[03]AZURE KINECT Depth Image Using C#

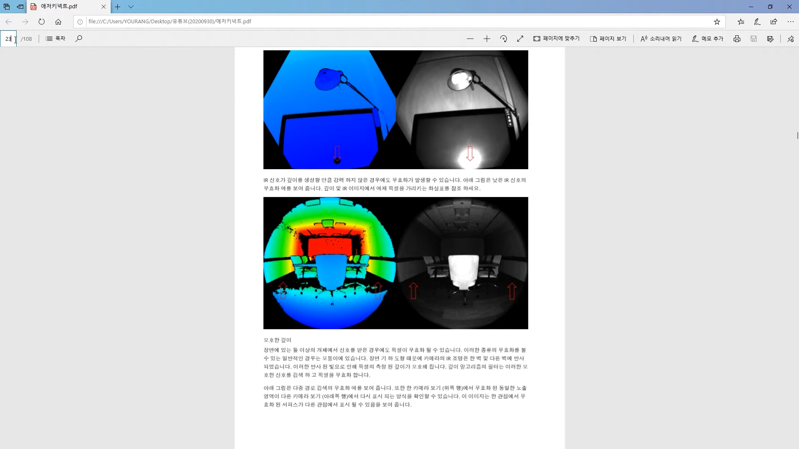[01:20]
Depth Camera는 2차원이 아니고 3차원의 거리를 생각을 하시면 되는데 여기서 거리가 가까우면 진하게 하거나 더 밝게 하거나 이런 식으로 했고